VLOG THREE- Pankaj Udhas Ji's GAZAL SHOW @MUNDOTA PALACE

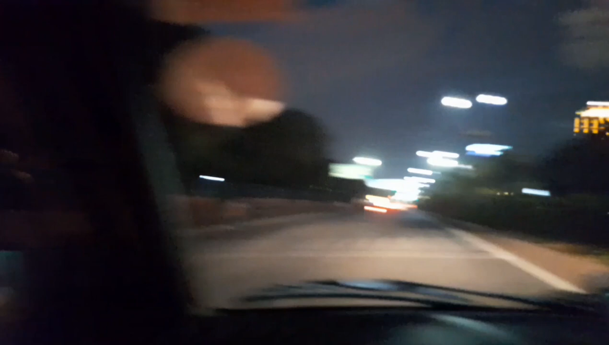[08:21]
यस, ब्यूटीफुल ब्यूटीफुल, वाह। और अब हम आ गए हैं रामबाग, रामबाग से हमारी गाड़ी टर्न ले रही है।